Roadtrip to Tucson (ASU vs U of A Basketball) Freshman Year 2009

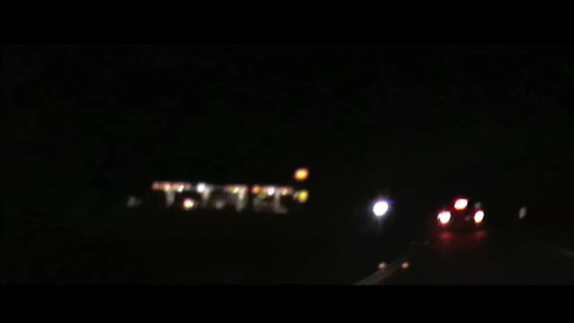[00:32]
Because like, you can't see, like, nobody, the people that are watching this can't see because it's so fucking dark. But basically, there is nothing around except for open road and like open field everywhere.